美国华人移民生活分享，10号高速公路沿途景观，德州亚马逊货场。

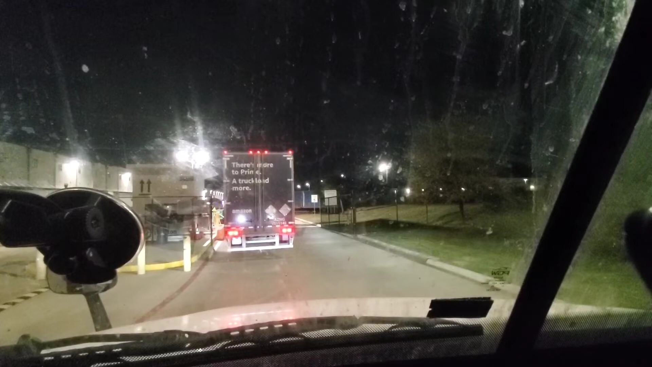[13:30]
好了现在呢已经到了亚马逊那个进口这边也是一样的了排队嗯现在呢就是当地时间是8点